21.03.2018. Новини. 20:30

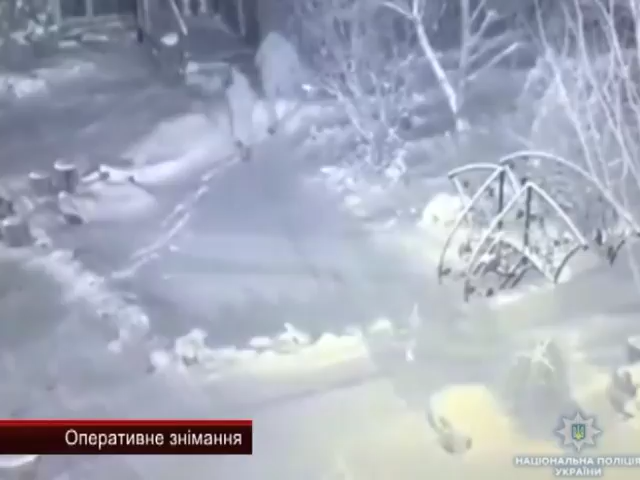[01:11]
На цьому відео шестеро бандитів проникають у приватний будинок підприємця, що має сільськогосподарський бізнес.
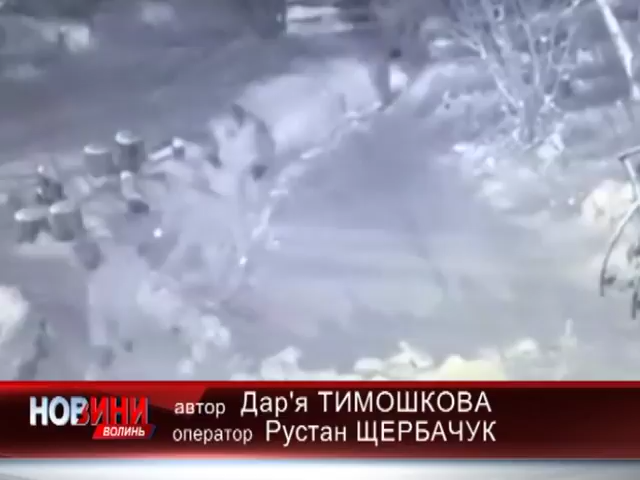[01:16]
Першою, на кого там натрапили, стала мама господаря. Жінка не розгубилася.